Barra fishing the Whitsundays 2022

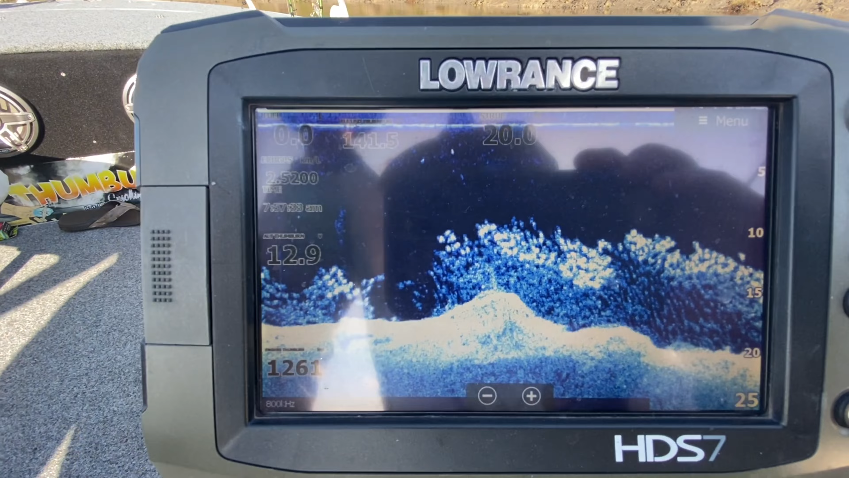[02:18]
That's those steelback salmon or soapy salmon, as they call them.
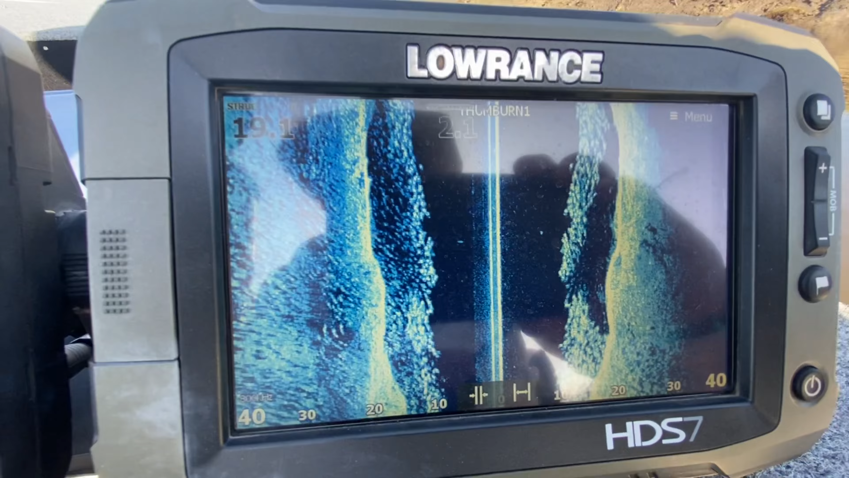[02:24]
Heaps of bait at the moment.
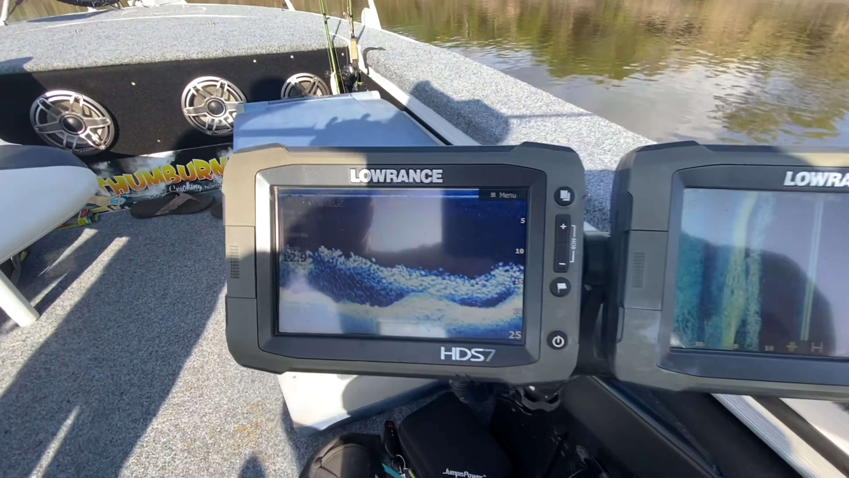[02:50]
Still going. That's a lot of fish.